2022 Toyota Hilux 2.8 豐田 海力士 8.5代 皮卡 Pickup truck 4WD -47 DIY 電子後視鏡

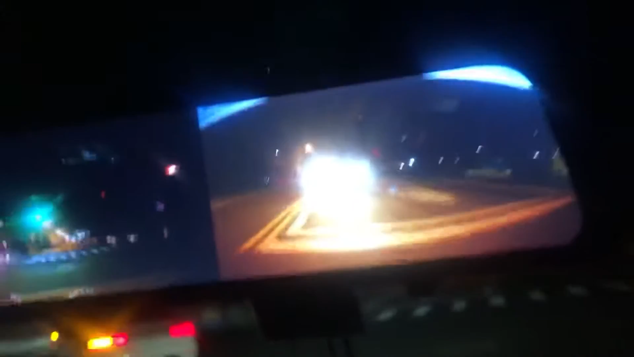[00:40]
引擎盖一下呢 啊 前镜头盖一下 前镜头加 盖上好 对啊 位置一巧合 我公开之前也有这个位置盖上刚刚好
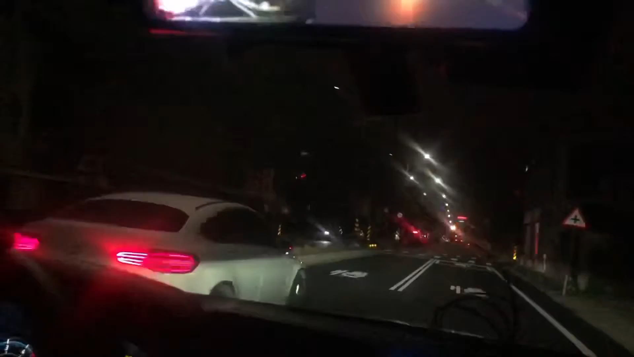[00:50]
也变成位置比这个高可以比位置比这个高可以比还不错啦